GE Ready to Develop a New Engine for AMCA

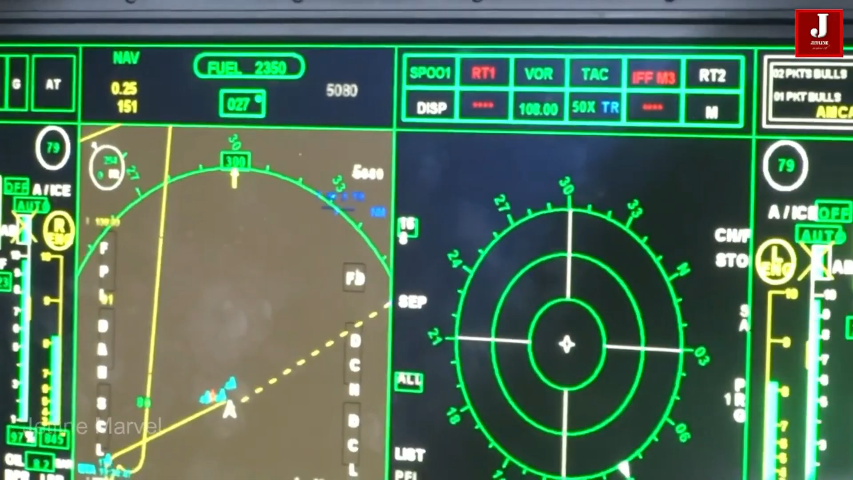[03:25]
display for easy interaction a vertical
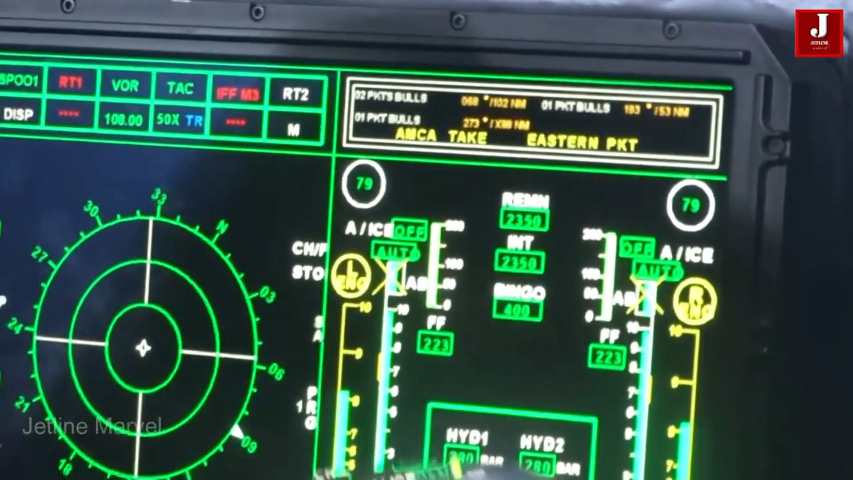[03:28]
multi-function display and a holographic head-up display for the pilot the design
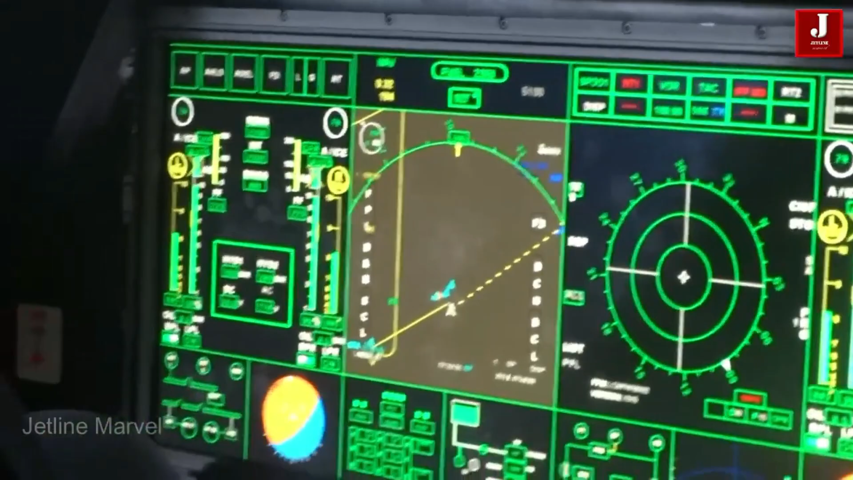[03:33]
includes a hands-on throttle and stick